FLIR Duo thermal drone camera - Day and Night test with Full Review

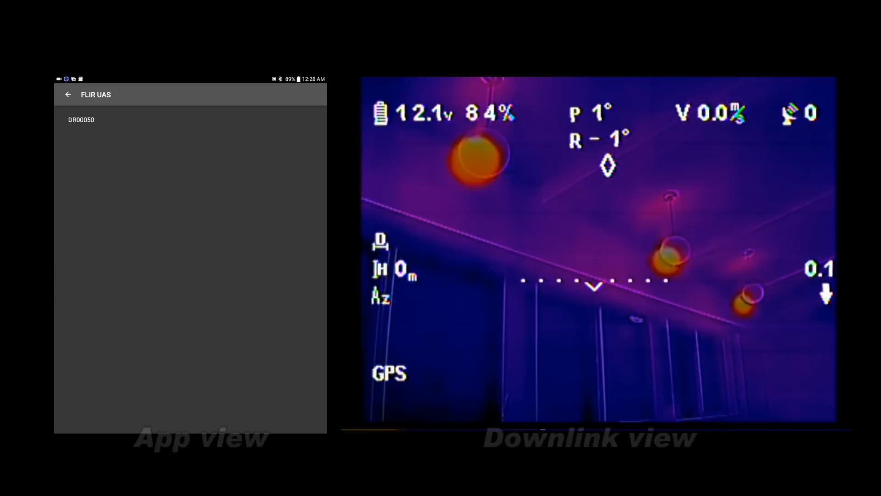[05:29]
And there you can see, there we go,
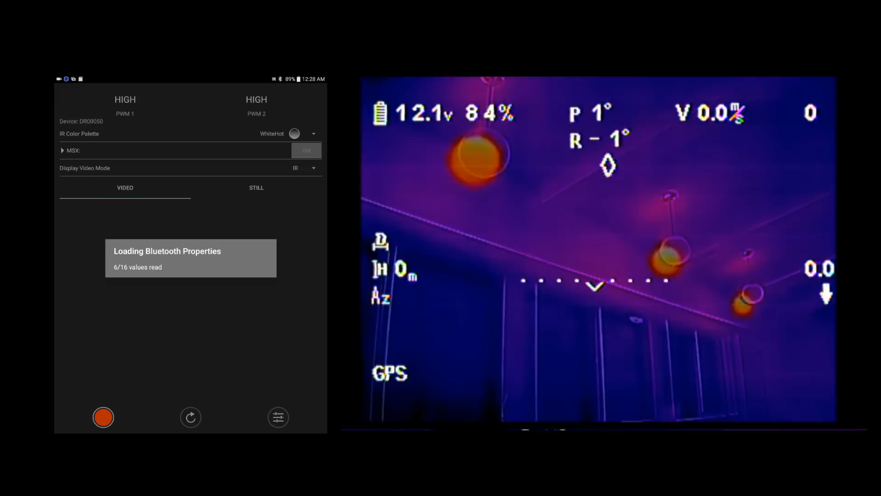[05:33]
found, loading up. Okay, so we're up and going on the app and on the screen there. So on the screen, I wanted to show you a couple things. I'll go back here. Go out of that. And this is what I really want to get to is the MSX. What that is, is that's the overlay.
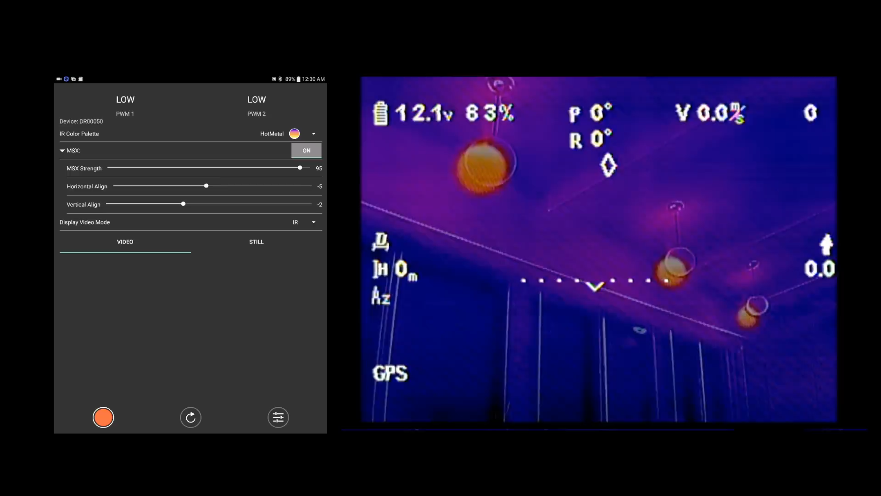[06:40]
But you've got the horizontal and vertical adjustments here. And this is one of my issues right now is that this does not work. You see it just snaps back, no matter what I do. And it does not change on the screen. So, can't do anything there. The different color palettes, we've got white hot, which is basically black and white.
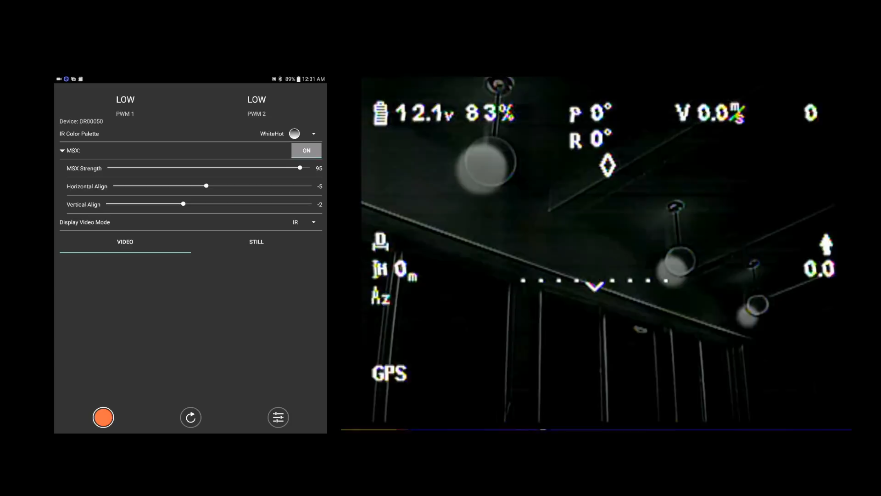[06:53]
White would be the hot, the dark is cold.
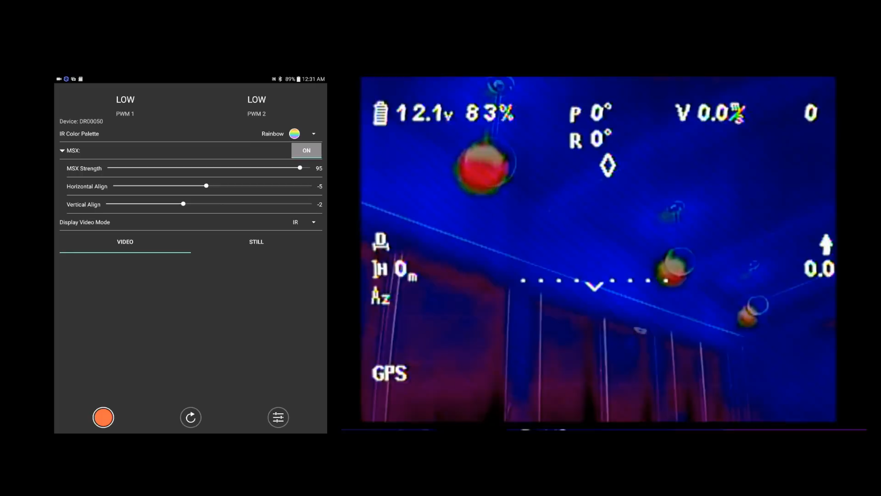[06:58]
And we've got a rainbow palette, which is just a wider range of color. I prefer the hot metal. And, let's see, video display mode.
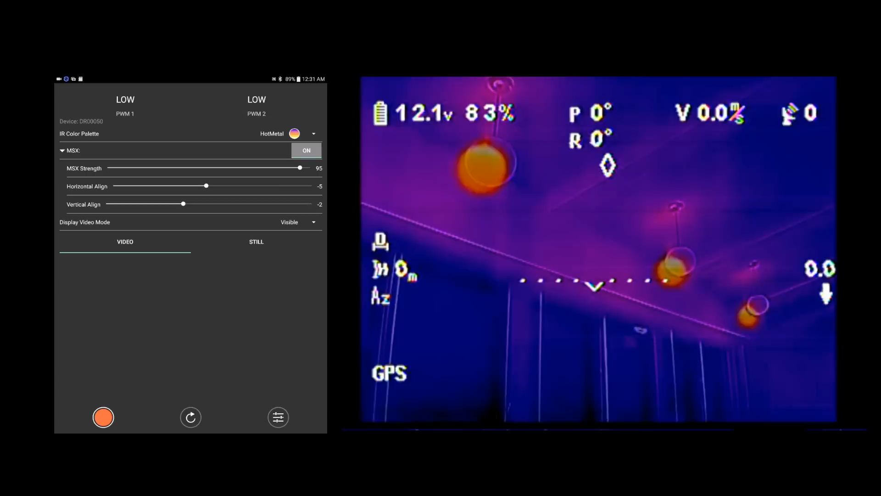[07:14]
Here we go, here's the visible.
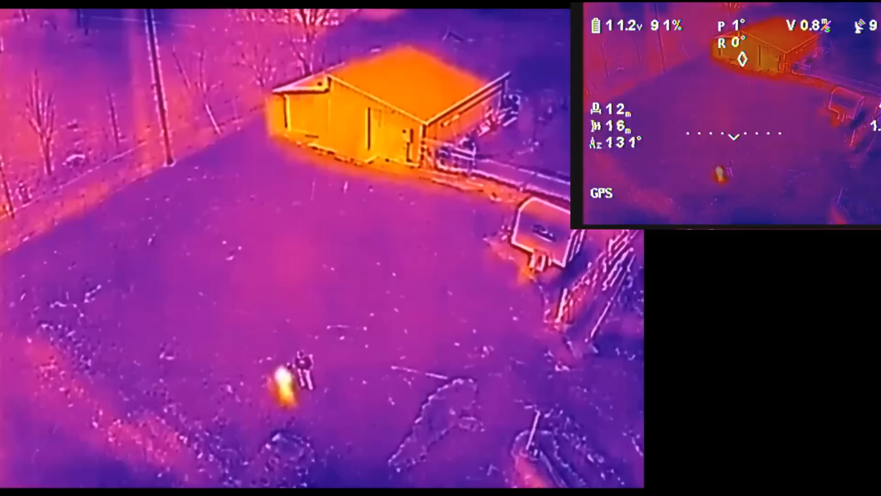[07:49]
And you can see how far apart the images get.
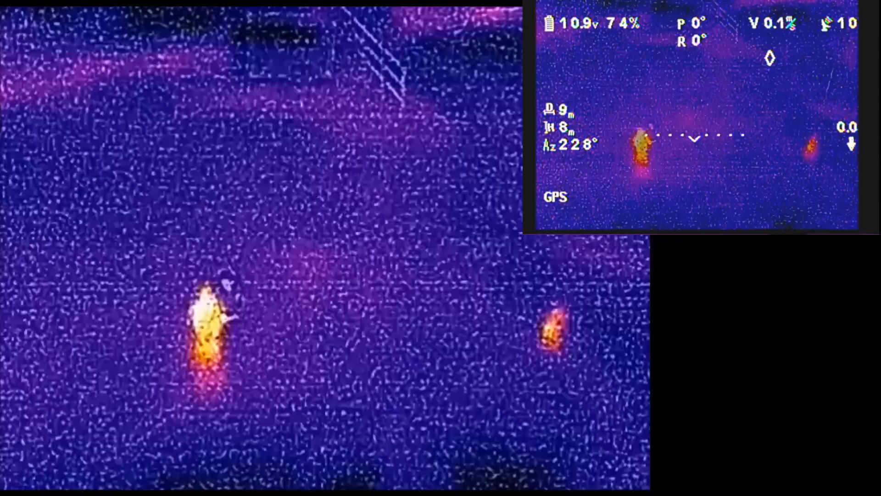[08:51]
And I'm only about 30 feet away. So we'll go up and back, up and back,
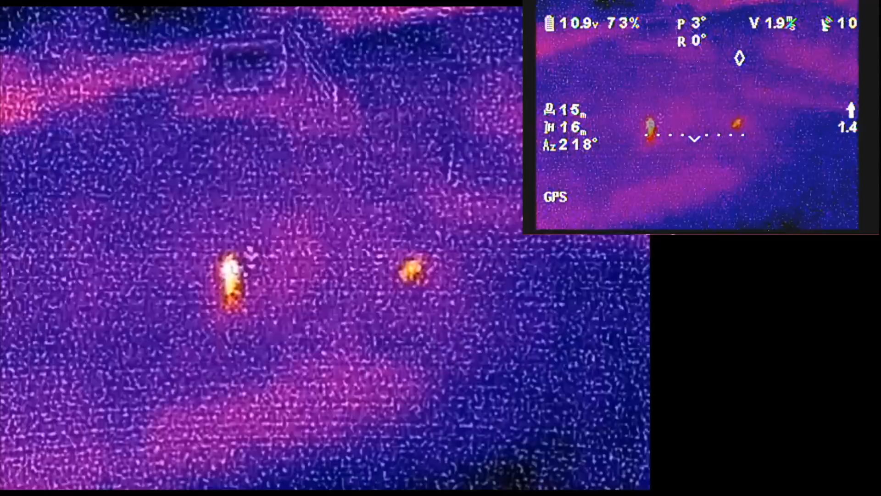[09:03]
up and back.
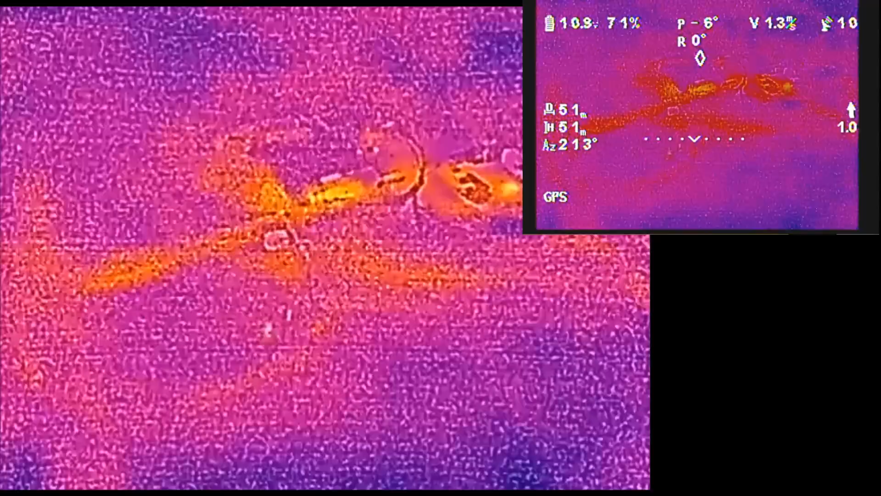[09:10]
That's height 50 meters, that's 150 feet up.
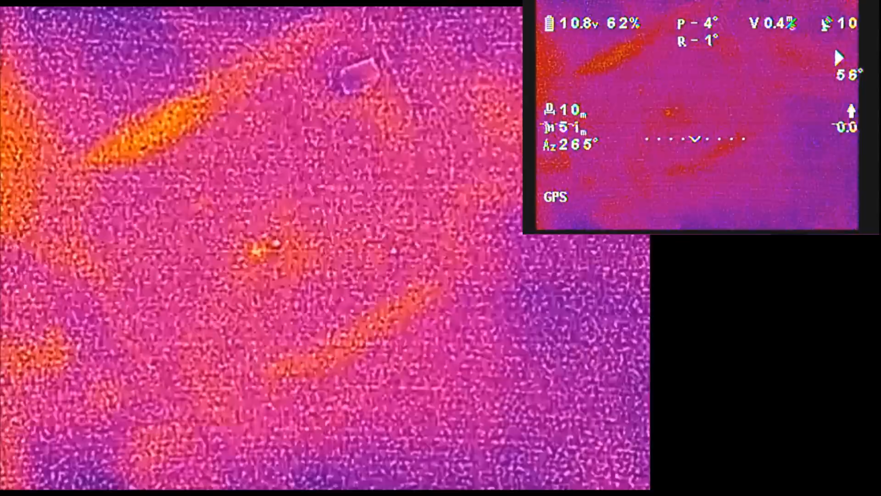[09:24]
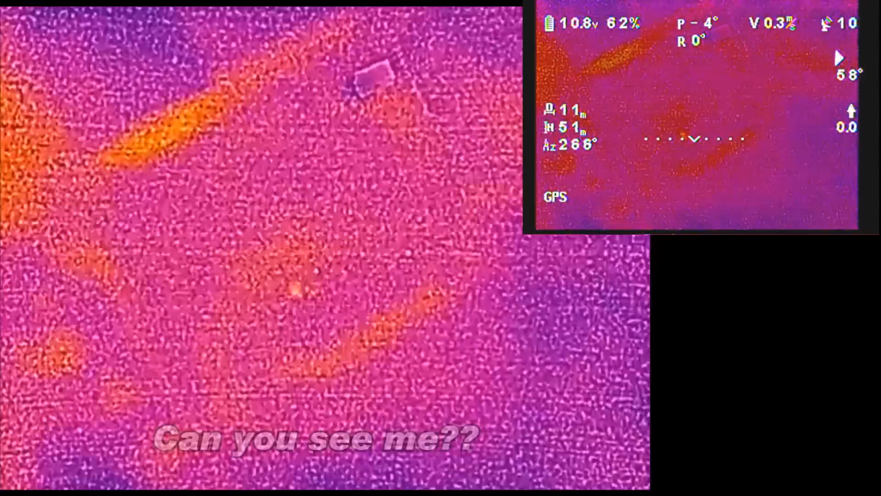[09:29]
Alright, we'll bring it down to about 35 meters,
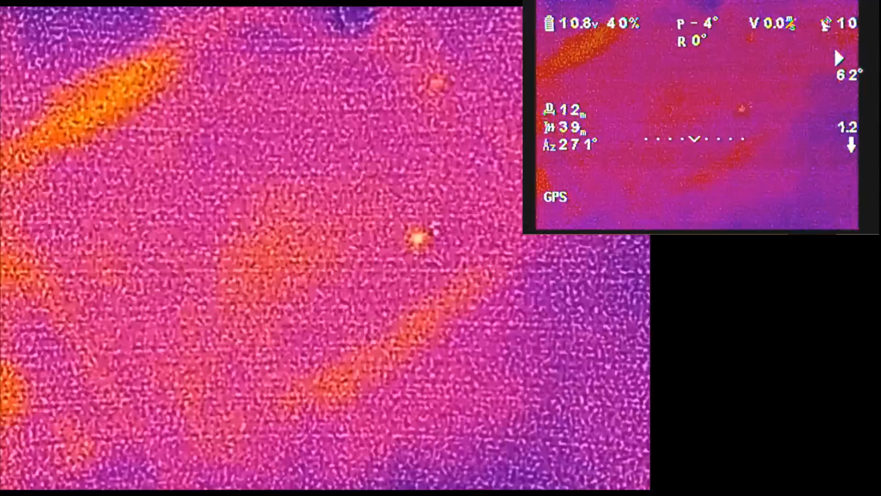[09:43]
that's about 100 feet,
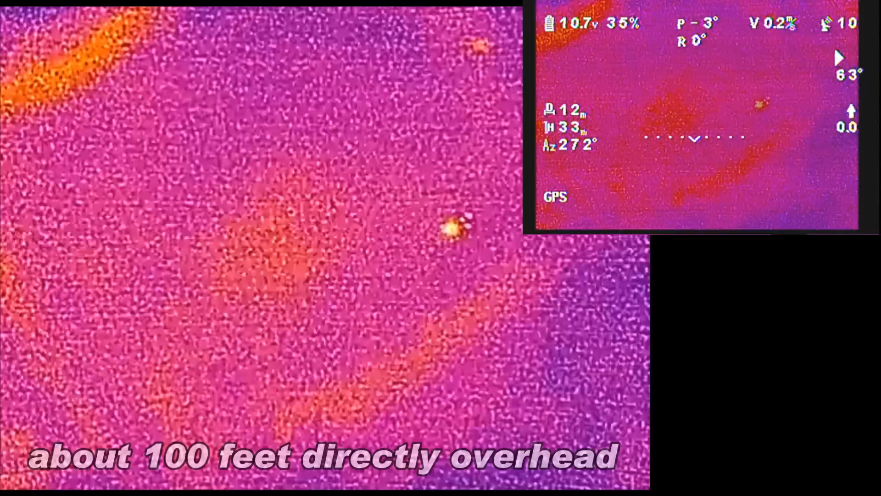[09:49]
directly overhead and that, as you can see, you can see a blob, but it's not that great.